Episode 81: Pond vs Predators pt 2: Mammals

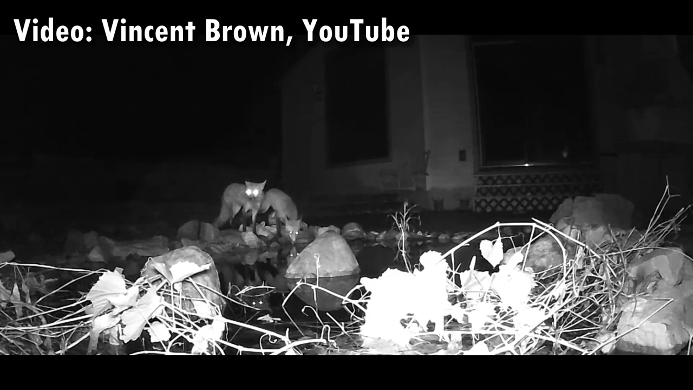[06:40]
They're drawn to gardens in general, probably as there's always the possibility of food, whether in rubbish or items put out for pets or indeed wild animals. Additionally, there's opportunity for somewhere to hide and escape inclement weather. And finally, there's the pond themselves. A fox's initial fascination for ponds will be the water, as it will provide a safe and convenient place to drink. Then, their attention may either be drawn to the fish themselves, or the promise of other potential prey like frogs. Foxes are maybe not as skilled as the next predators in this video, but they are still more than able to catch any unsuspecting or overconfident fish.
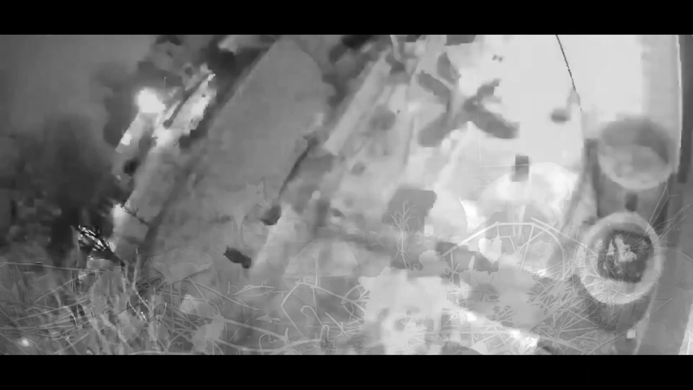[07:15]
Additionally, foxes are wild animals, often in dire need of food,
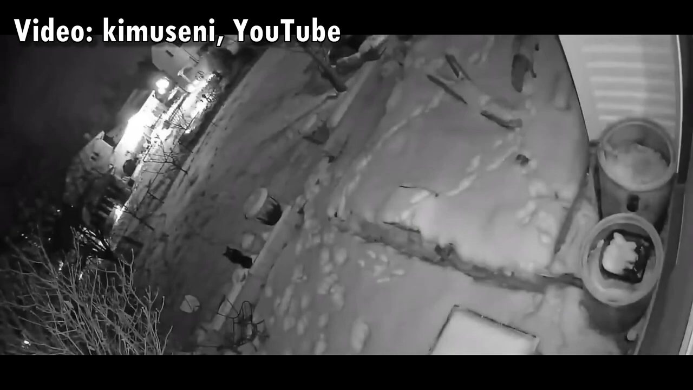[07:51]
And, as they mostly hunt at night, they will have less concerns about entering another animal's territory when they're probably wrapped up cosily in their owner's house.
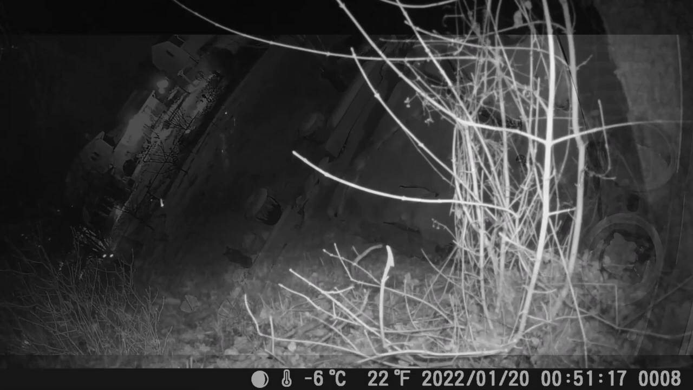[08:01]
I live in an area where there are numerous foxes. Possibly, from the sound of their calls and fighting, where multiple territories overlap, and although foxes pass right by my garden,
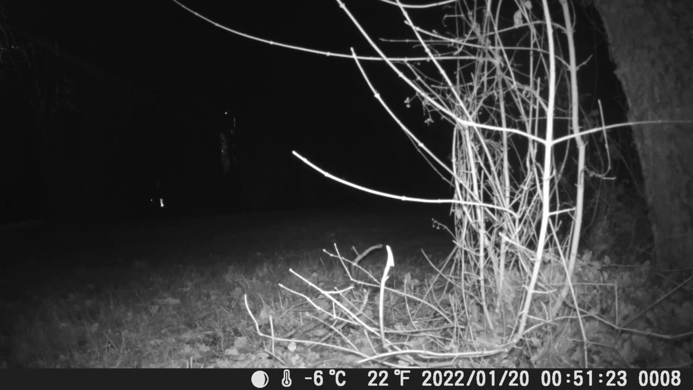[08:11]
I've little evidence that they actually enter it. Maybe due to my cats, one of which at least is quite territorial and mardy with other animals, and possibly also due to the proximity of other sources of water close by, negating the need for them to take risks to quench their thirst.